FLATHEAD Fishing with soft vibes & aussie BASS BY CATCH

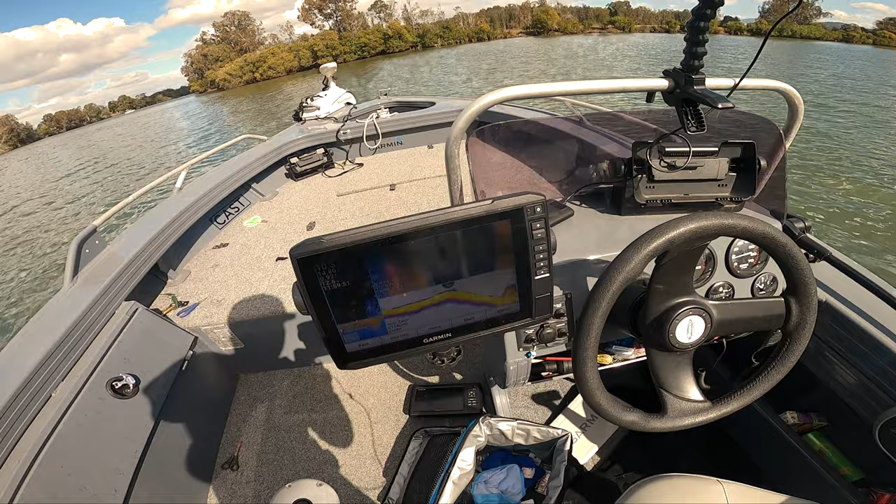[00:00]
looking pretty good actually. That's more than likely a tree, but there should be some good stuff around it, hopefully.